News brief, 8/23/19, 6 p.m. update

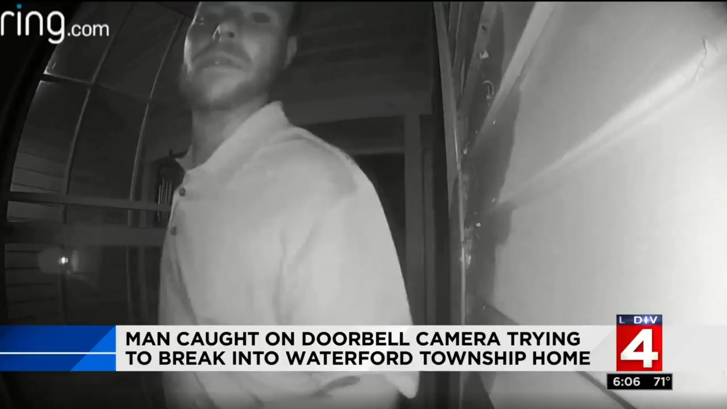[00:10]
The attempted break-in happened at 4 a.m. on Meadowlark Drive off of Cooley Lake Road. The man tried to open a window and a sliding door before going to the front door. If you recognize him, please call Waterford Township Police. That's a really good look at him.